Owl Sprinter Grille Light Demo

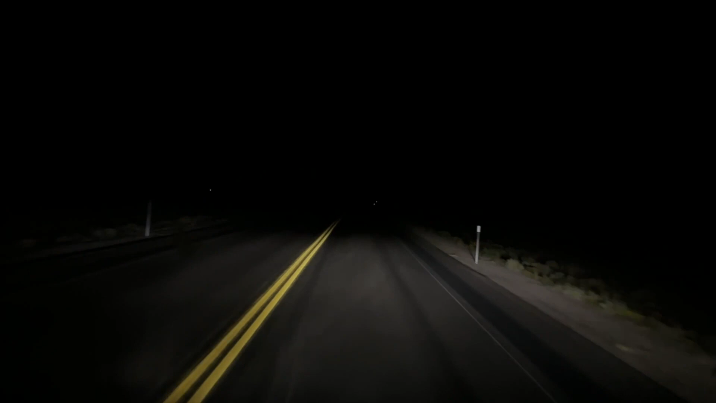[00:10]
And I actually have my grill lights aimed quite far down, so you can see what a difference this lighting makes.